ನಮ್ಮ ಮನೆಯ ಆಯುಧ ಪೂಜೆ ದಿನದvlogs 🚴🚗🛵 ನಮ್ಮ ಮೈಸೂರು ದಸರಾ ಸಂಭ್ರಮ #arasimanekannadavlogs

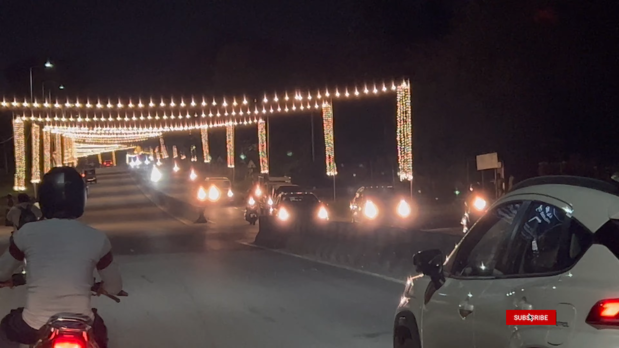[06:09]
ಲೈಟಿಂಗ್ಸಲ್ಲಿ ಸಿಕ್ಕಾಪಟ್ಟೆ ಟ್ರಾಫಿಕ್ಕು ಕೂಡ ಆಗುತ್ತೆ. ಹಾಗೆ ನಾನು ಶ್ರುತಿ ಕೂಡ ಇಬ್ಬರೂ ಹೋದ್ವಿ.